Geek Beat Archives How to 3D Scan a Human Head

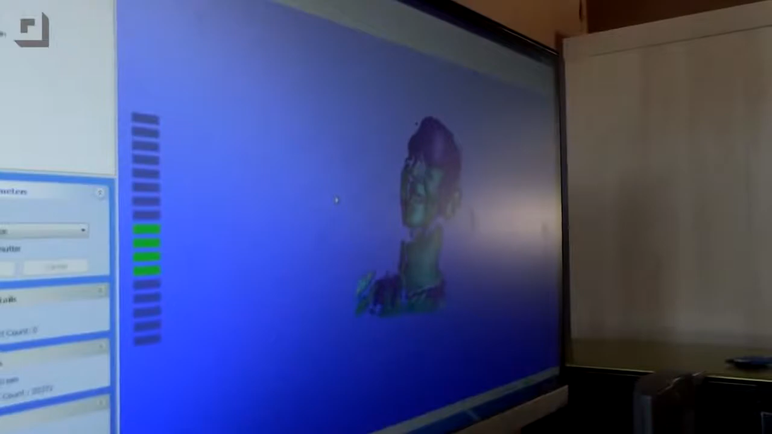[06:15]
Everywhere you see cyan on the screen is data that it is currently capturing.
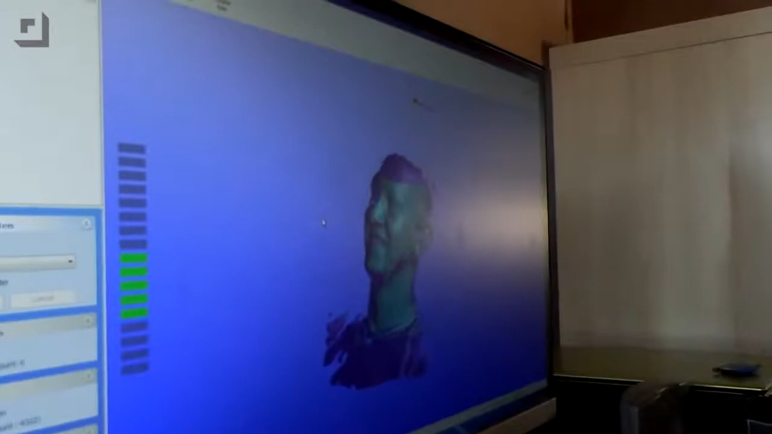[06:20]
So, each flash of this pattern is picking up probably about a million points.
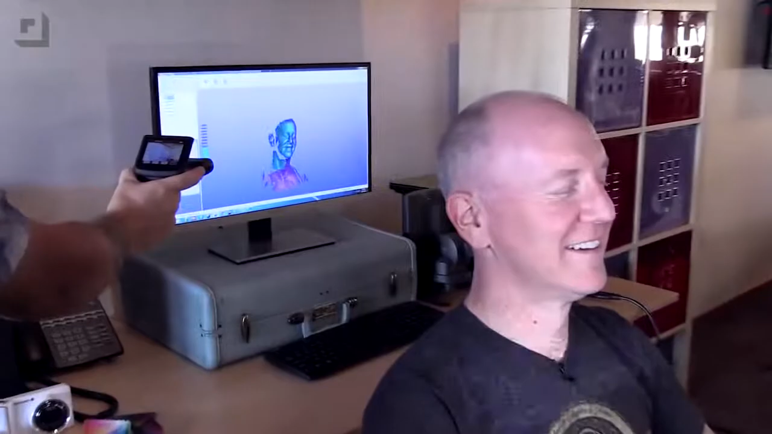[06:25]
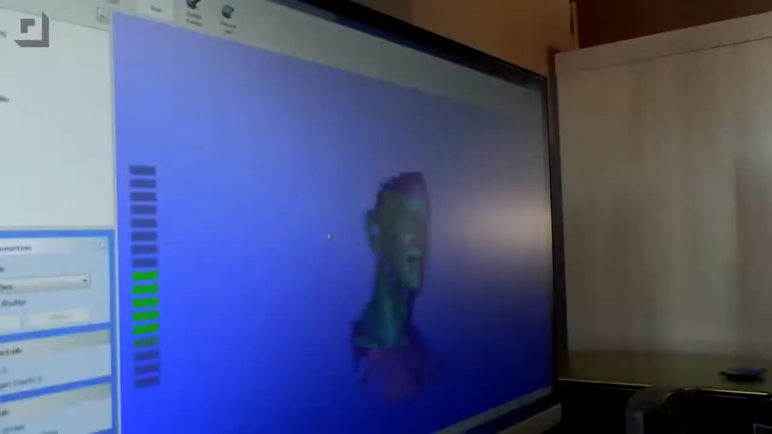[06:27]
It's not necessarily using all of them because it does
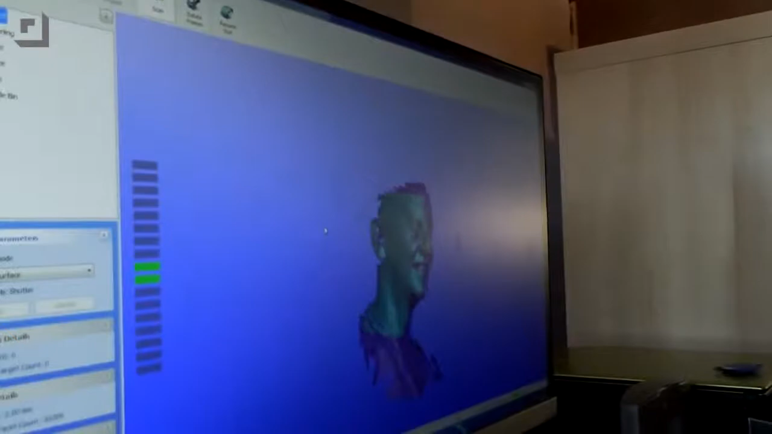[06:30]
some really clever work algorithmically to determine what's important and what isn't.
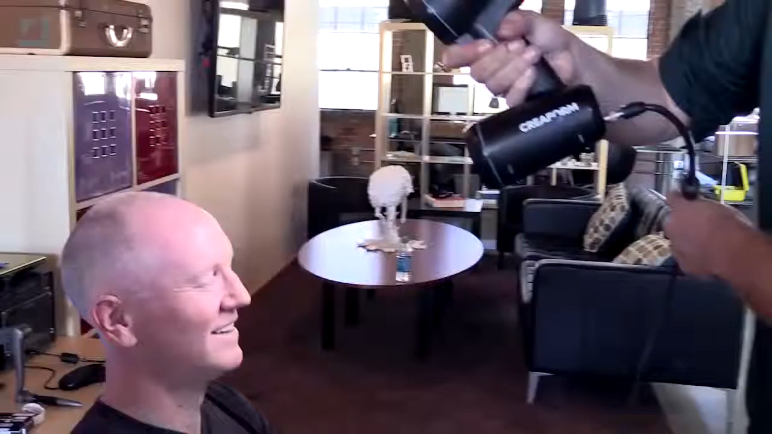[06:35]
But, it wants just as much as it can.
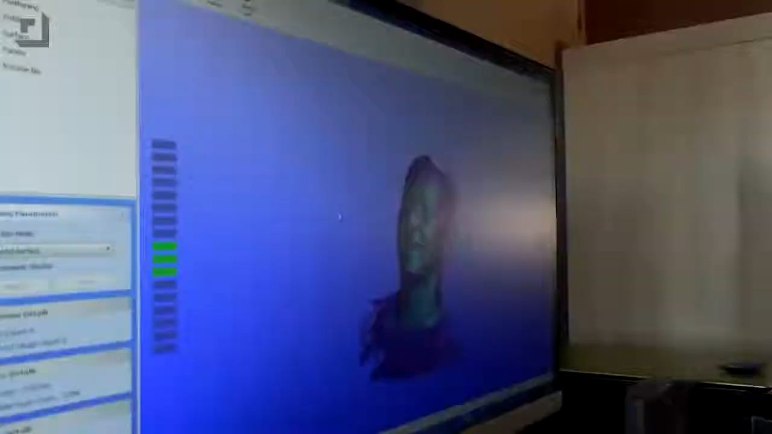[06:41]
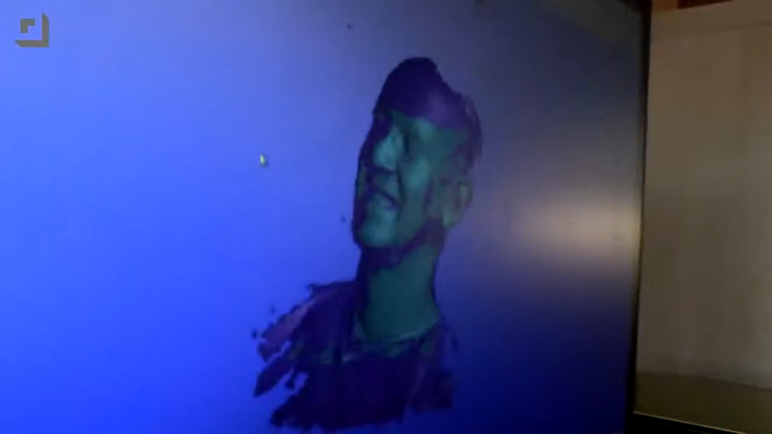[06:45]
And, I think that's just about everything we can get.
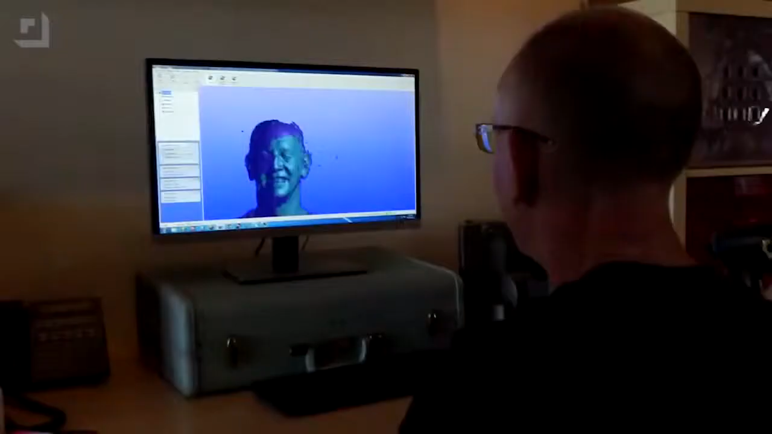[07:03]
Each individual point that you're looking at here is actually an individual point that got scanned.
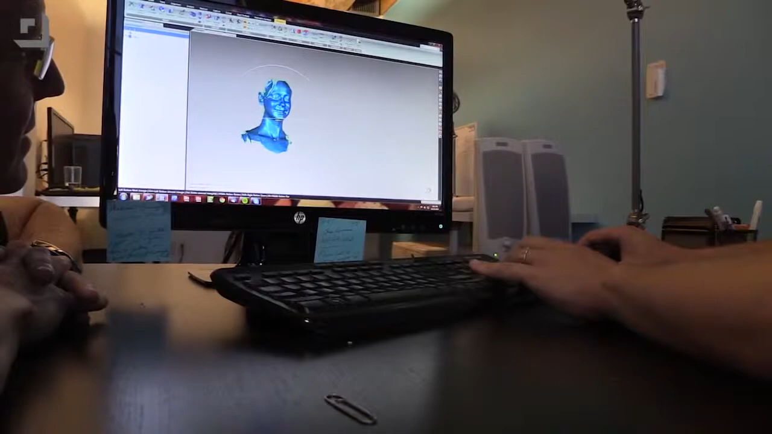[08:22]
So, what we're going to do is clean the scan data up. Scans, by default, come out with a whole lot of extraneous information that we don't necessarily need. And, our scanner does a good job of cleaning up some of it, but not all of it.
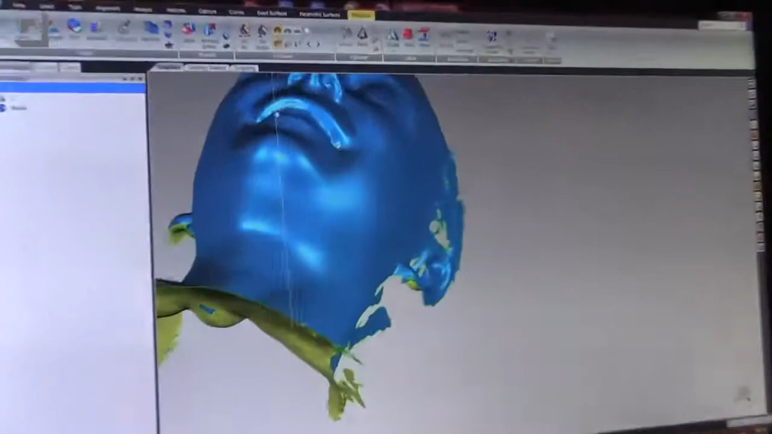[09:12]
You can see that scar. Where? Right there. See? Oh, the scar on your, that right there? Yeah.
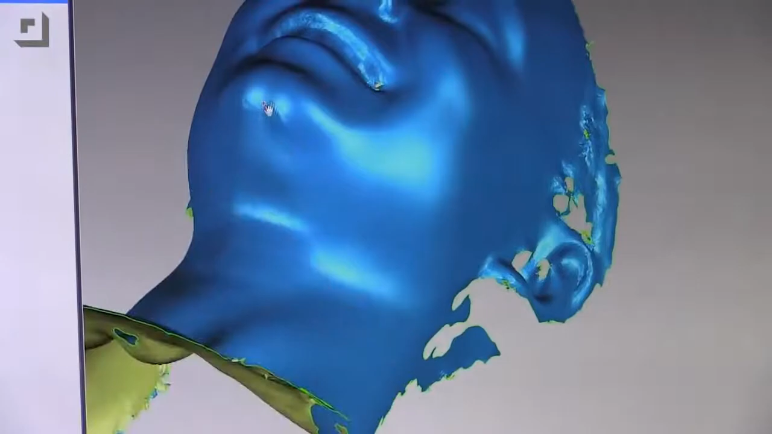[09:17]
That's from a bike riding accident when I was a kid. Wow. That is pretty accurate.
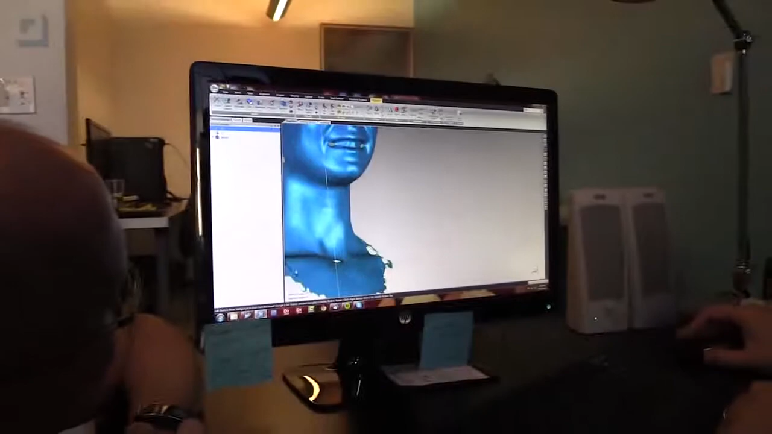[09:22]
And this is, it isn't even the most accurate we can get to.
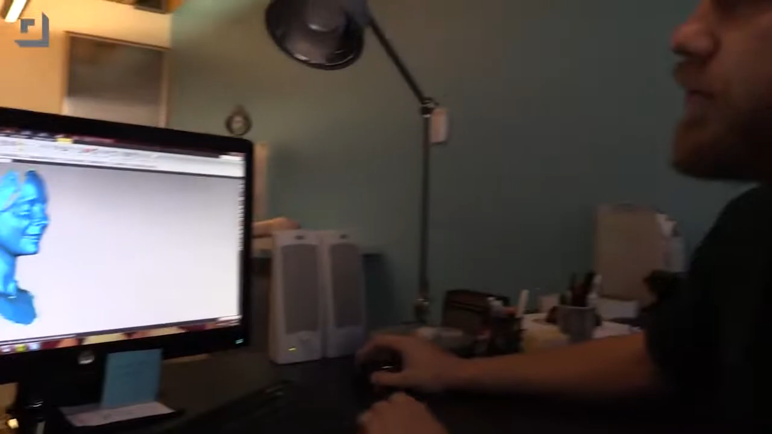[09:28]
This is about midway. So, filling in holes like that, as long as I,
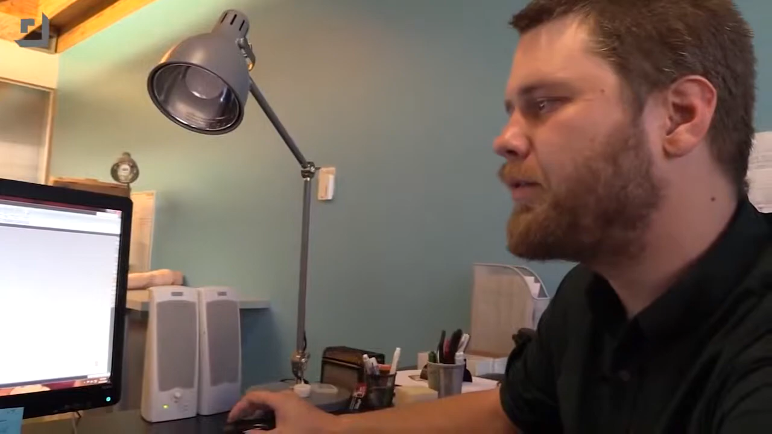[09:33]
I'll admit for this one, I kind of prepared a little bit and made sure that the holes that I left would be nice and easy to fill. But I'm just going to hit fill all right there. It's going to pick everything that looks like a reasonable hole.
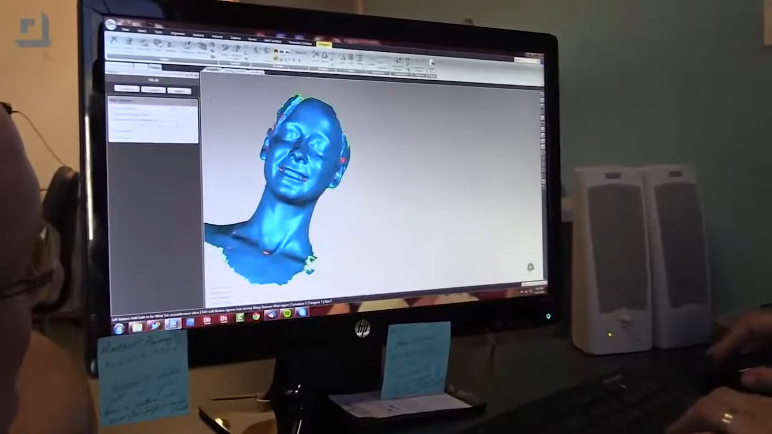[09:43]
And there they go. And it just fills them in.
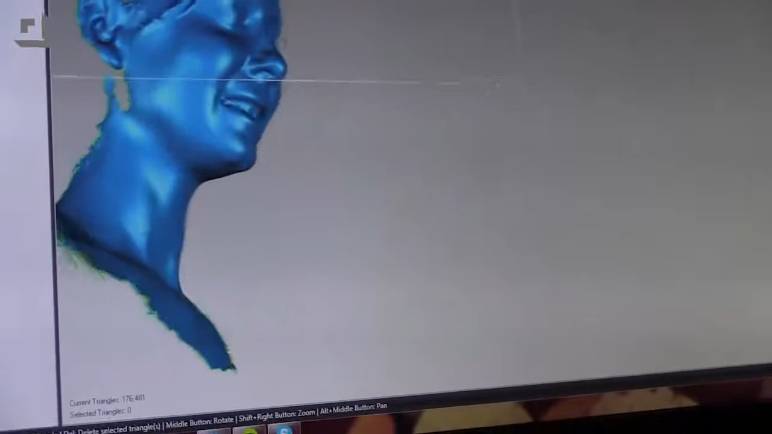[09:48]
And now, it's kind of hard to tell where they were in some cases. Now, we still got the problem with that two-dimensional.
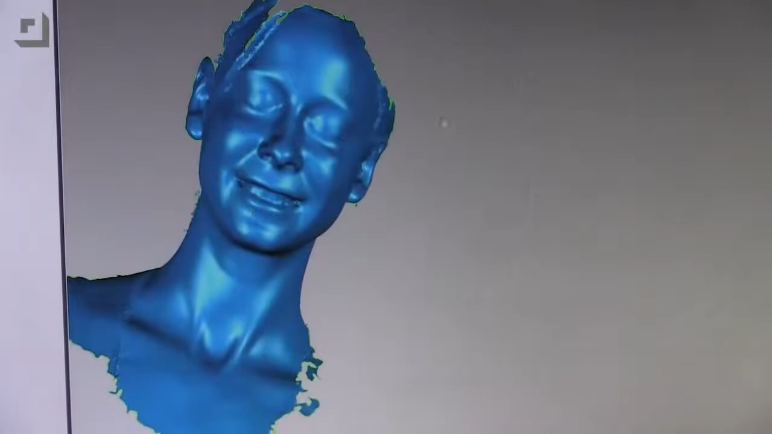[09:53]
So, in order to make her 3D, that's something we can work with in a little bit more detail. What are you doing there? Trimming that little? Yeah, just little tags.
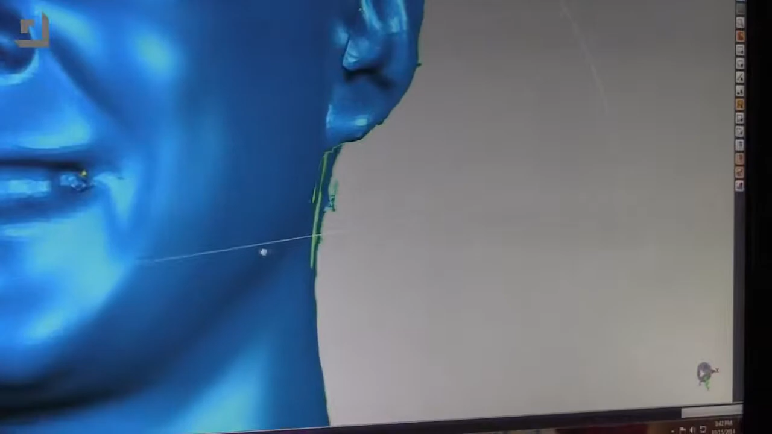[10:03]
Yeah. Little things that I don't need. I'm going to trim these off real fast.